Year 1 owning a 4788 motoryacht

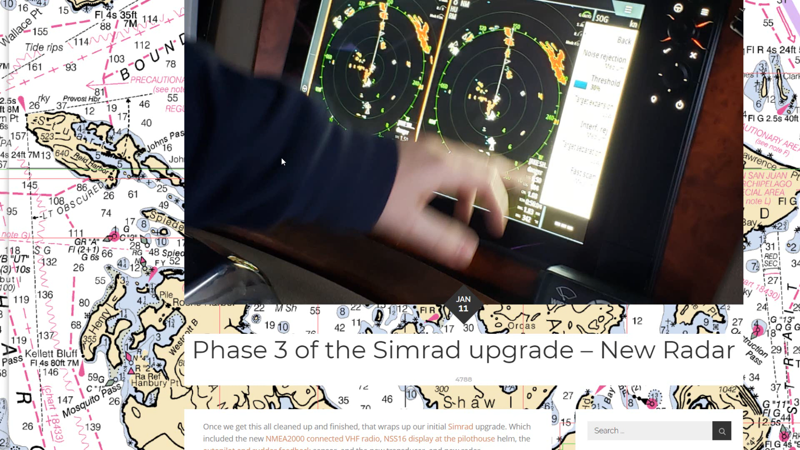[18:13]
We had the, and also during this time, we've had, we've got a mechanic that's been working on the engine and the engine's been taken apart and a number of parts have been ordered, uh, waiting for those to arrive. Uh, while we're doing that, we're trying out things, we're doing things like installing new radars. So we hooked up a new radar
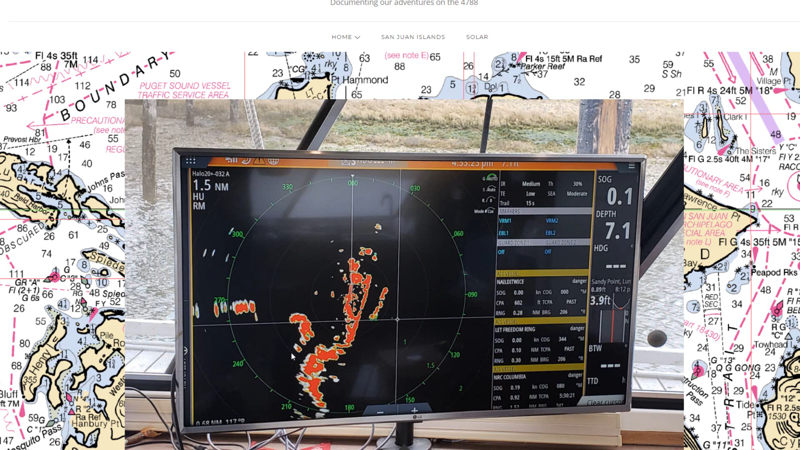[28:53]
So I looked at how do we get HDMI output to be able to, on the TV and the salon, see what's happening on our SIMRAD device, on our radar or depth finder or whatever it may be. Uh, and I'm running into a little bit of a problem with HDMI and the length of the cable. So with a 30 foot HDMI cable, it's just long enough to run it from the back of the SIMRAD to this TV kind of hanging down the hallway. But as soon as I go with a 40 or 50 foot cable, that's long enough to run through the walls and through all the appropriate wire runs, the length of the cable doesn't work with, uh, the SIMRAD.
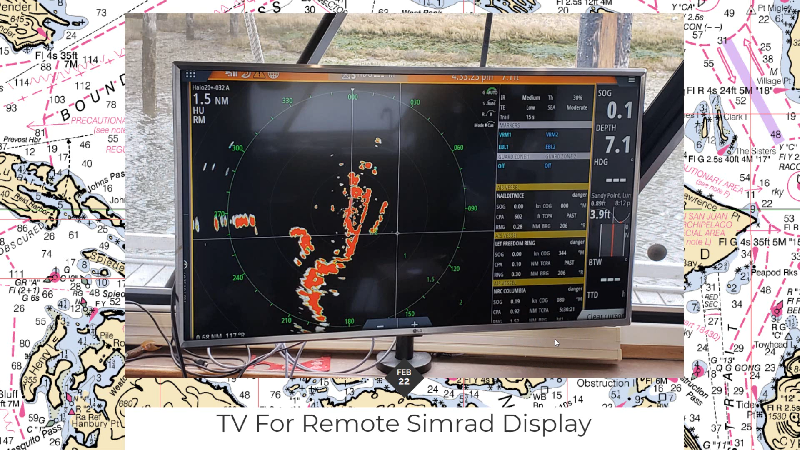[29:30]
So, uh, this is kind of, uh, an intermittent, uh, issue. I'm trying to figure out how to make that work. But what I may be able to do when we get our SIMRAD up in the, uh, flybridge, that's a much shorter connection to this TV and I may be able to mirror that, uh, here as well.